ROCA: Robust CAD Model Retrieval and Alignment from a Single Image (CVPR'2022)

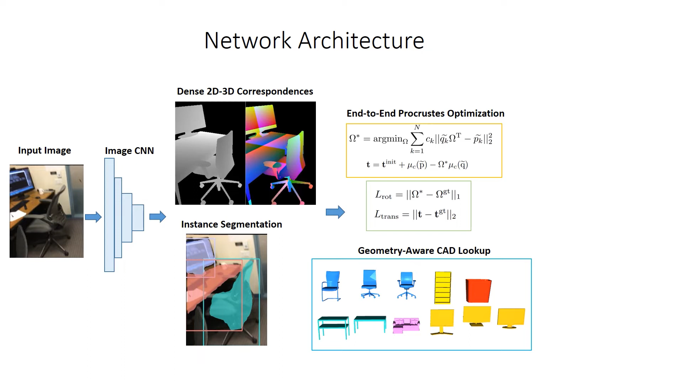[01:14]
We further leverage our 2D-3D correspondences to perform geometry-aware CAD retrieval, trained simultaneously with the object alignment in an end-to-end fashion. With the optimized pose and retrieved CAD models, we obtain aligned CAD representations of the objects in the observed image.
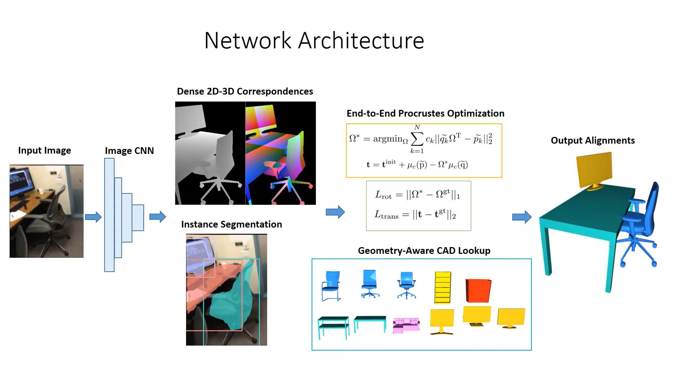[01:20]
We train our method using scan-net images with scan-to-CAD annotations of CAD alignments to the scan-net data. Compared to the state-of-the-art mass-to-CAD, our method achieves more robust and accurate alignments in many challenging scenes.